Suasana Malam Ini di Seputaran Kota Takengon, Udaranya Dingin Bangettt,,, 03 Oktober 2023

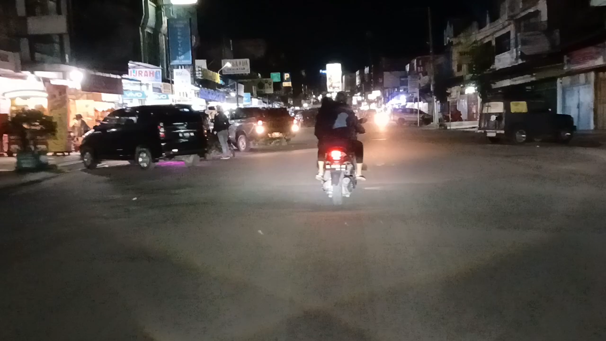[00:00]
Assalamualaikum warahmatullahi wabarakatuh Apa kabar Sobat TK Bertemu kembali ya di channel youtube Di sinasih kayu Oke malam ini kita akan kembali berjalan-jalan Di seputaran kota Takengon Untuk melihat suasana terkini Di kota Takengon Pada tanggal 3 Oktober 2023 Untuk itu ikut terus berjalan ini Kemana kita? Kesitu kita menonton Oke check it out Oke saat ini kita berada di Simpang Luar
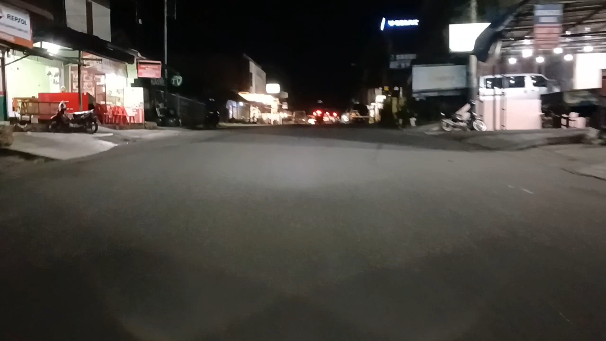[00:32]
Riji Jadi bila suasana surinya Suasana malam nih teman-teman Udara dingin melanda kota Takengon Jadi diharapkan untuk teman-teman Yang berkunjung ke kota Takengon Untuk menggunakan jacket Karena udara disini tidak sama dengan Udara-udara yang ada di daerah Aceh-Aceh Yang lain Wow sepertinya ada antrian panjang Ada kejadian apa Wow ternyata tidak ada apa-apa ya
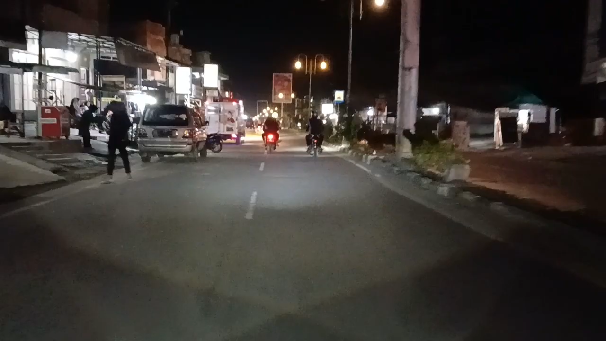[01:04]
Soalnya ini kita menuju Arah lemah ya teman-teman Jadi ini kita sudah berada di kemiling Kita akan melihat suasana Di seputaran kota Takengon Pada malam hari ini
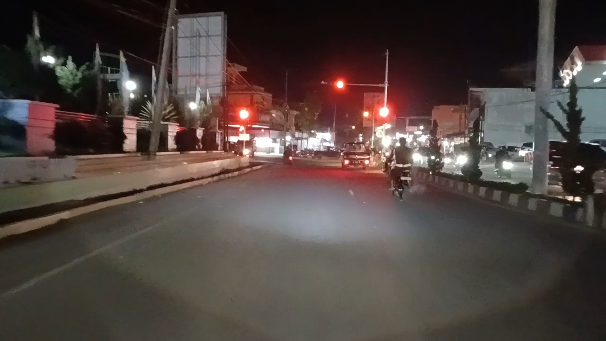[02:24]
Kita menuju arah Supaya hilang ya teman-teman Jadi beginilah suasana malam disini teman-teman Jadi penerangannya masih sangat minum sekali disini ya teman-teman
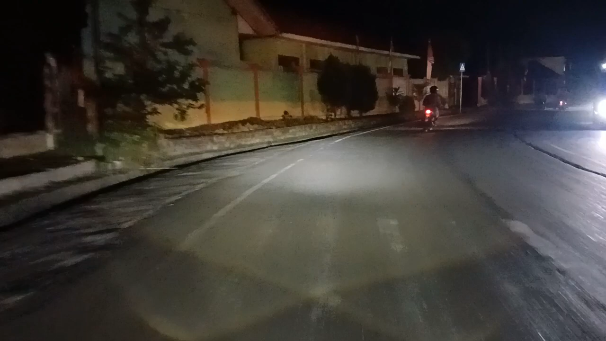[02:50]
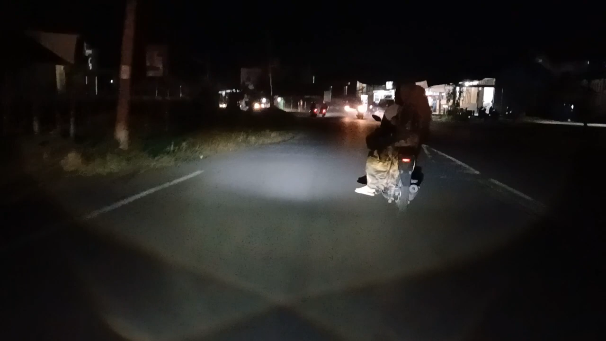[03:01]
Setelah terlihat sendiri Narangan sangat minim Sangat gelap Padahal ini merupakan jalan
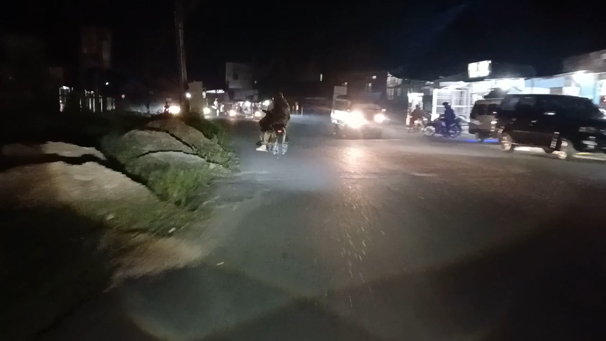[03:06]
menuju terminal utama dari Gauta Denasi Tengah Sampai jumpa
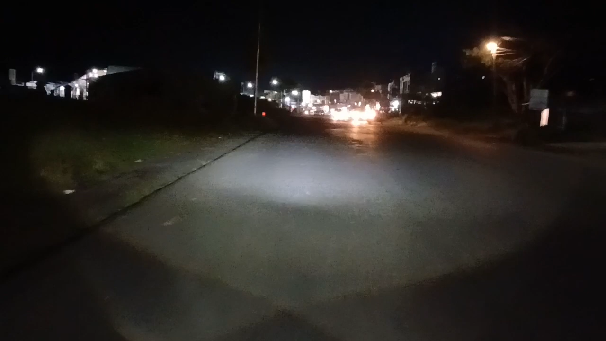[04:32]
ini dia terminal Kabupaten Kacitangan selamat menikmati